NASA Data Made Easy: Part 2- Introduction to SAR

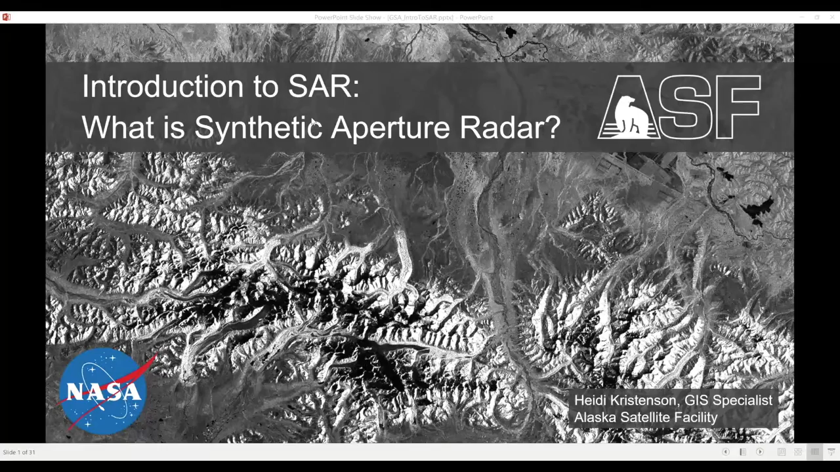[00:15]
So a few of the basic concepts of synthetic aperture radar are that they make use of the microwave range of the electromagnetic spectrum. So these wavelengths are longer than infrared but shorter than radio waves. It's an active sensing system which means that there's a very controlled pulse that's sent out from the sensor and only the returns that come back of those controlled pulses are measured.
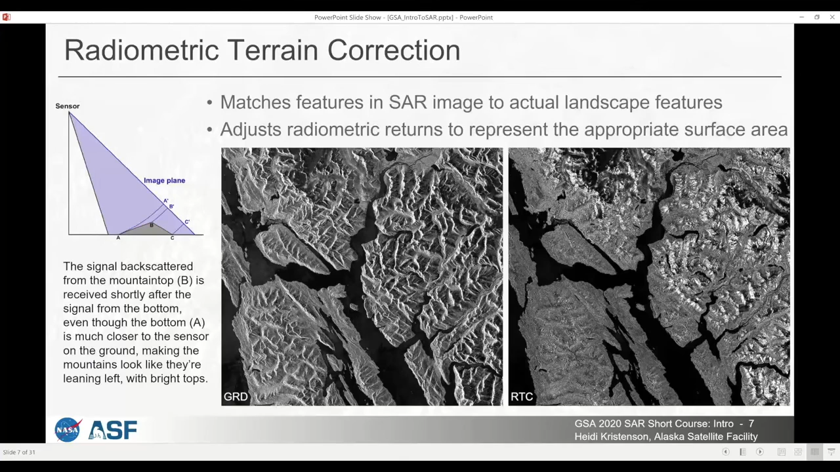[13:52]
So once you've done RTC, you can see in the image on the right that the mountains are in place, the radiometric measurements are more equalized on the front and the back side of the mountain. And at this point, you can add it into a GIS project or compare it to other data for analysis, and things will line up. The other component of SAR data is the phase.
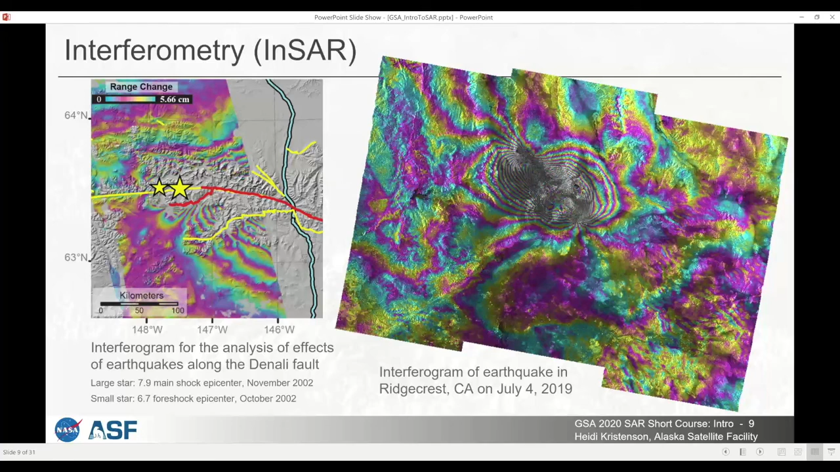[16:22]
So in an interferogram, if you see very narrow fringes or lots of bands all in one area, that indicates a region where significant deformation has occurred. Whereas the farther apart the fringes are, the less deformation has taken place.